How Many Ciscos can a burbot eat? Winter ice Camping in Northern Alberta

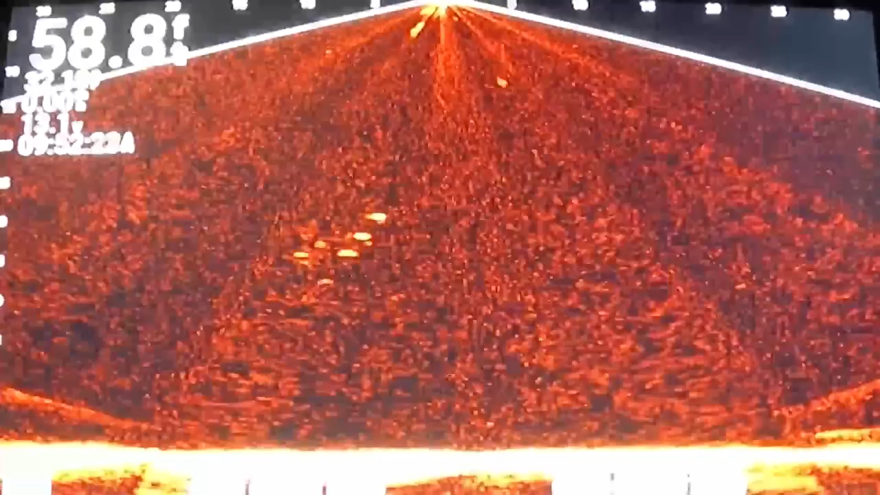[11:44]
We could go for just like an epic skidoo ride. We could skidoo over to the shore. This is a fish. He's engaged on who's gonna hit. Ready?